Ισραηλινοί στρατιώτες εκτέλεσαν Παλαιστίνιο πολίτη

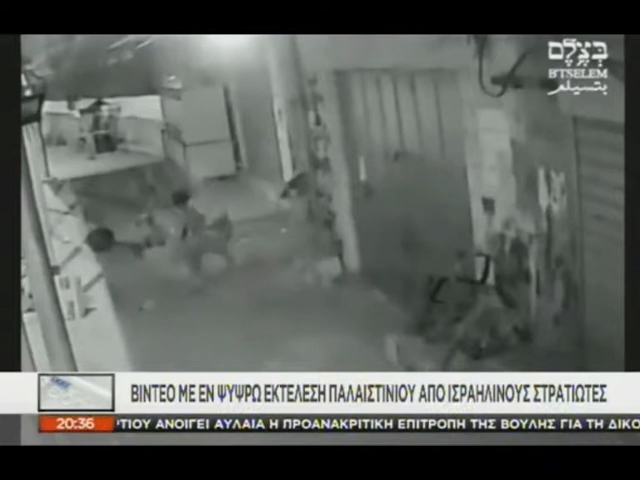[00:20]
Έχοντας στην πλάτη του ένα σακίδιο στο οποίο διακρίνεται ένα μακρύ αντικείμενο. Οι Ισραηλινοί στρατιώτες τον πυροβολούν, εκείνος πέφτει κάτω και στη συνέχεια τον προσεγγίζουν και αρχίζουν να τον χτυπούν, να τον κλωτσούν και στο τέλος να τον σέρνουν. Η στρατιωτική αστυνομία έχει ξεκινήσει έρευνα για το περιστατικό ενώ ο στρατιώτης που άνεξε πήρη υποστήριξε ότι ένιωσε ότι η ζωή του βρισκόταν σε κίνδυνο.